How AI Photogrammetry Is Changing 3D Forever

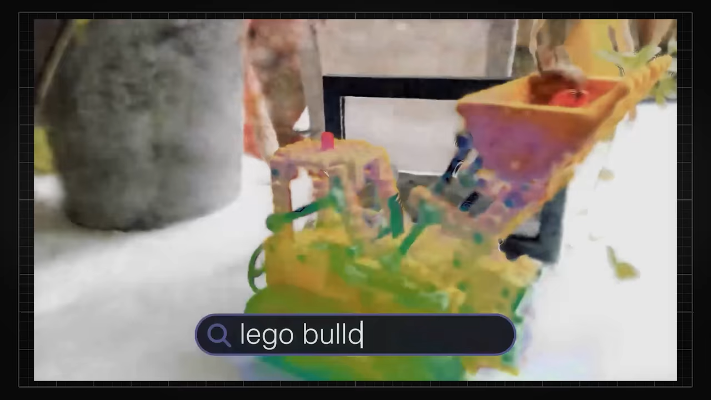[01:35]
At first glance, what they show in their demo really feels like some sort of black magic or something that would happen in a game,
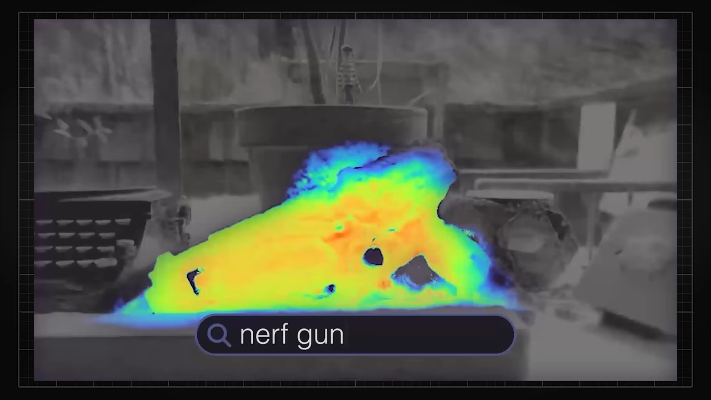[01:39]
but how it actually works makes a lot of sense. The objects are able to be identified in NeRF's 3D space is thanks to the idea of 3D clip embeddings.
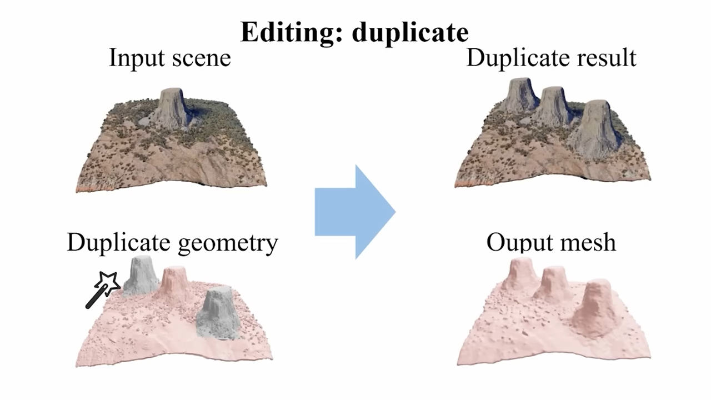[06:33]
editing, which can duplicate objects naturally and remove them cleanly,
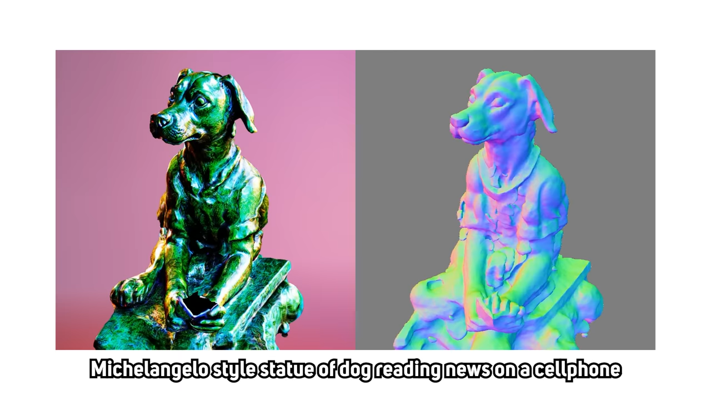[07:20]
We got clean edges, sharp details, and accurate mesh that was basically impossible 6 months ago.
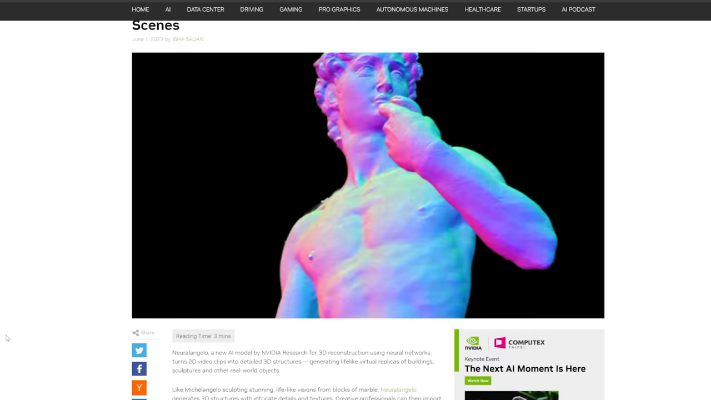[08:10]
It's like the predecessor of Instant-NGP called Neuralangelo.